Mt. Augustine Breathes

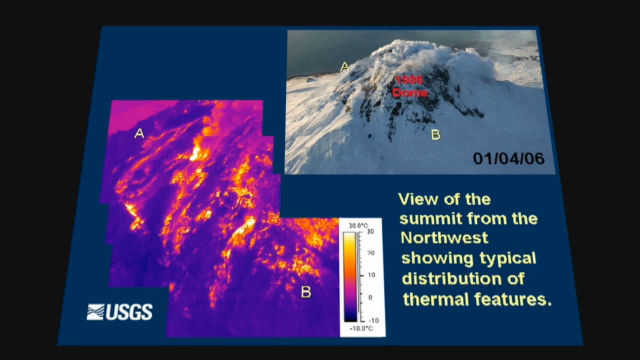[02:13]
On screen: scale bottom -10.0°C
We took thermal cameras out to the volcano to measure the temperature of the surface. And that started to heat up.
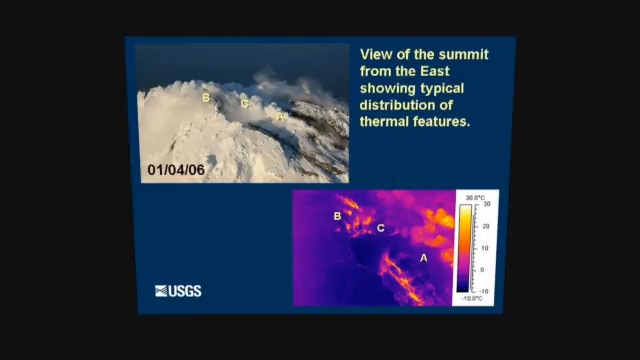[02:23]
On screen: scale top 30.0°C, scale bottom -10.0°C
So we had all these different signs that were pointing to the fact that we were probably going to have an eruption. So in that sense, it was well behaved because it gave us all these advance warnings.